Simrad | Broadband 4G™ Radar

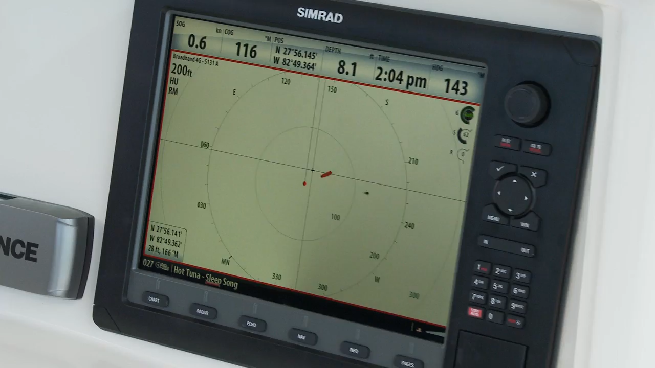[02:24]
Conventional radars are limited to showing targets that are 80 feet or more away,
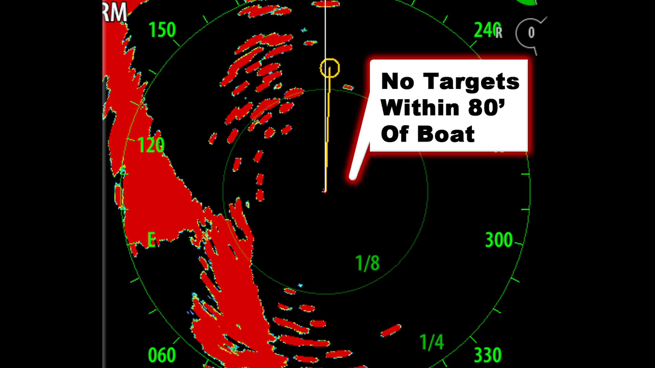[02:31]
whereas broadband radar is able to see targets right up to the bow of your boat.
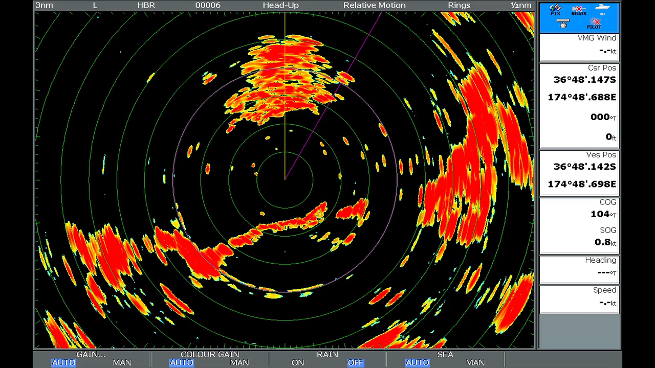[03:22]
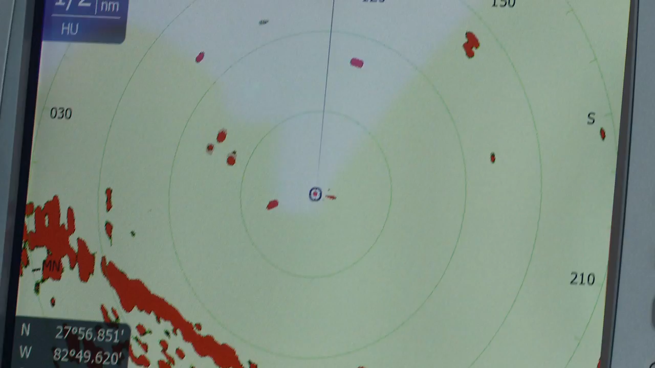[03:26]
Due to FMCW's controlled transmission, individual targets can be more clearly distinguished within a half of a mile of the boat, where it matters most.
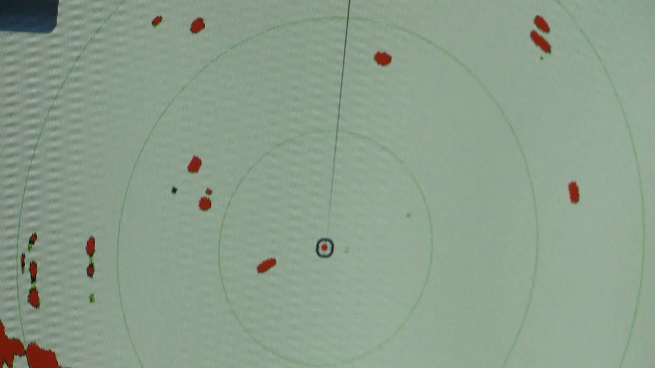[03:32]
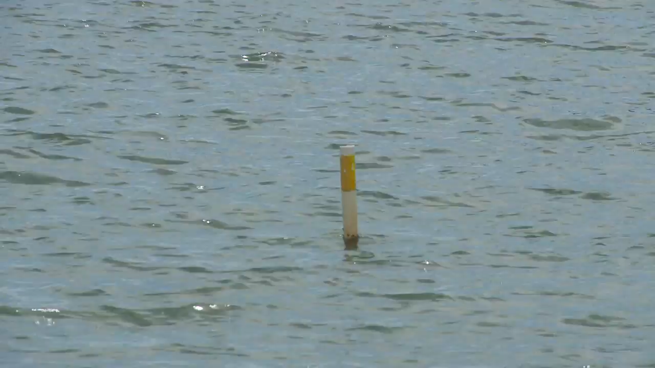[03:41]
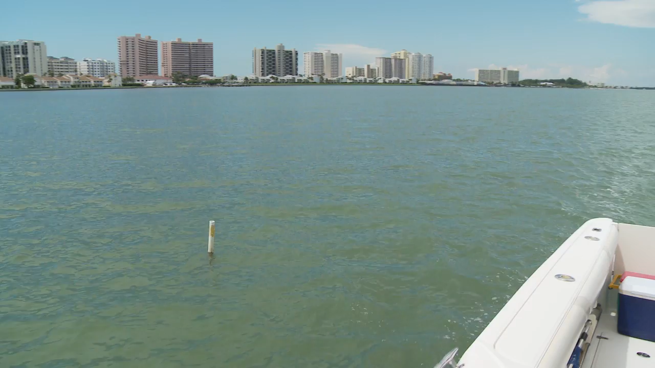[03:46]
All right, it's drifted now to about 100 feet behind our boat, and it's moving further away. We're going to see how long we can hold this target here. We have to zoom out at least once.
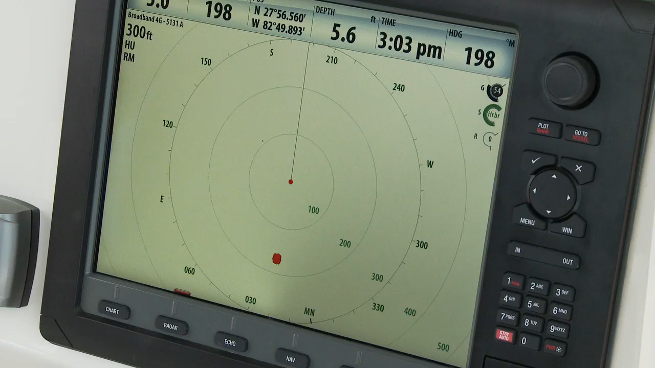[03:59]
All right, we're now approaching 200 feet.
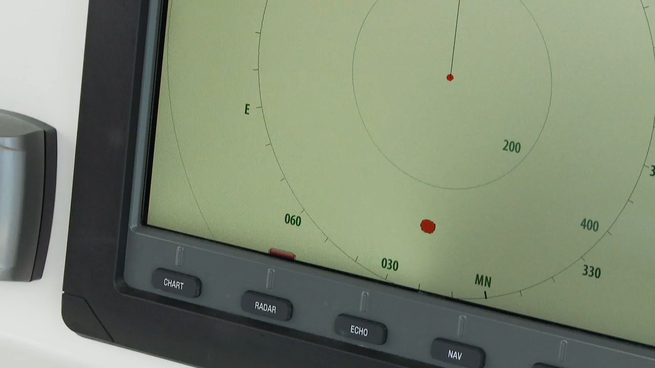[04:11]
All right, it's past the 300 or so.
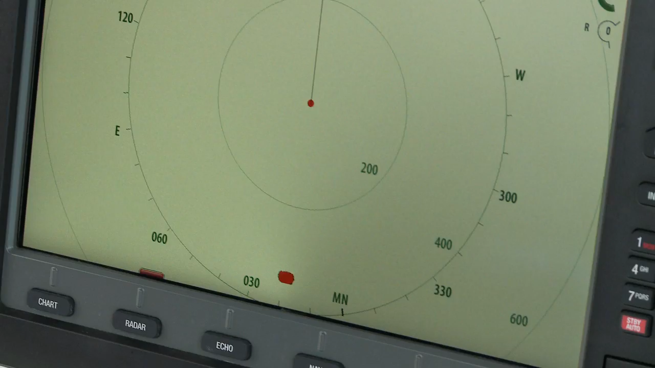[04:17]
Approaching a quarter mile, uh, 400 feet. Still holding strong.
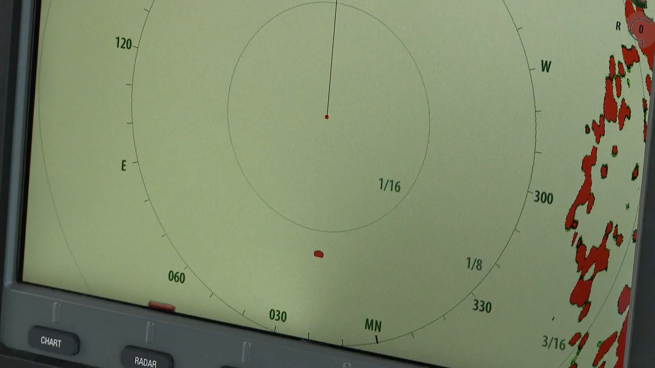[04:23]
All right, 500 feet, closing in on 600 feet.
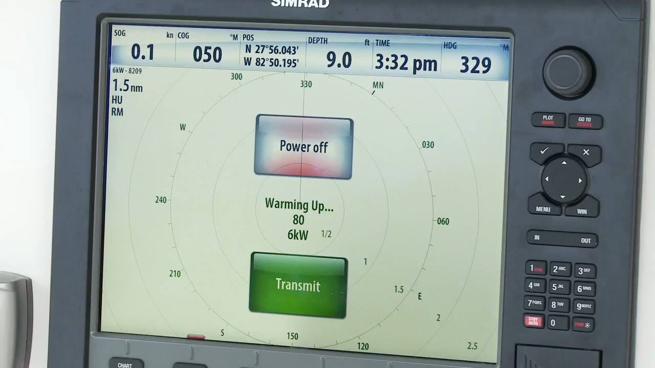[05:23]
Just like an obsolete CRT picture tube,
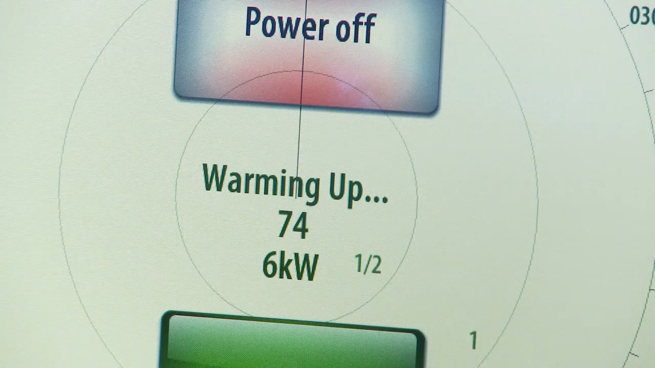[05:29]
conventional radars require 90 to 180 seconds to warm up before they can be used.
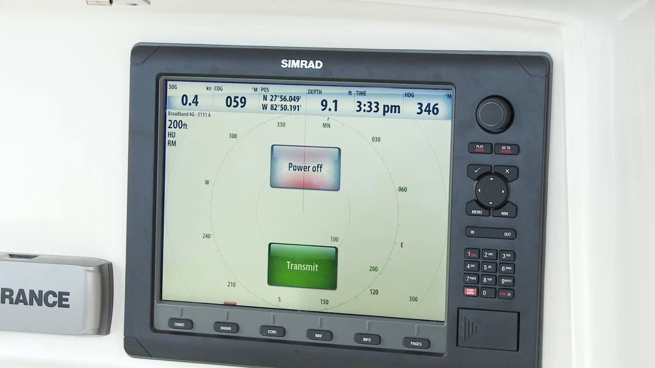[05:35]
But broadband radars feature instant-on, which means they operate immediately.
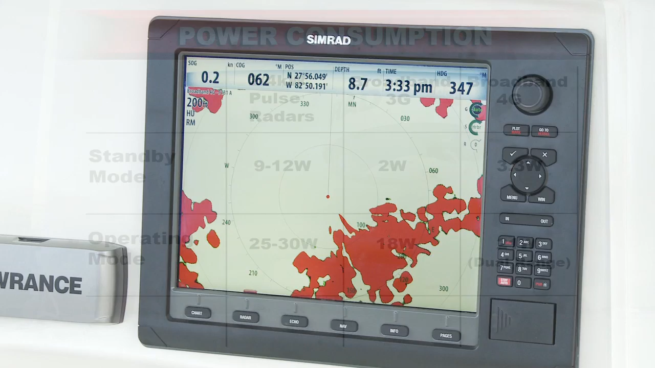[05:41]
Because broadband radars transmit less energy, they also consume less power than conventional pulse radars,